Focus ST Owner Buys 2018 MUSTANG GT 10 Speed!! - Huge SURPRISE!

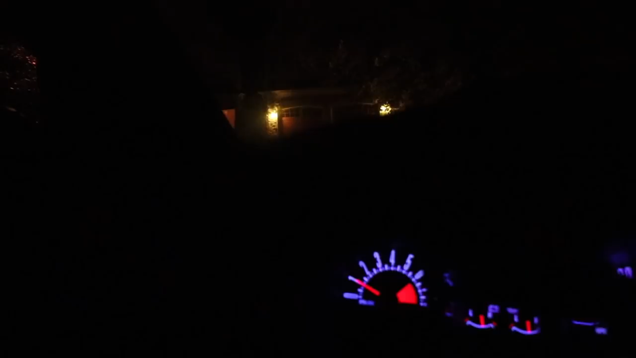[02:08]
But dude, I already see. I'm gonna flash my headlights right on this thing. I don't know if they're out here or not yet, but there it is.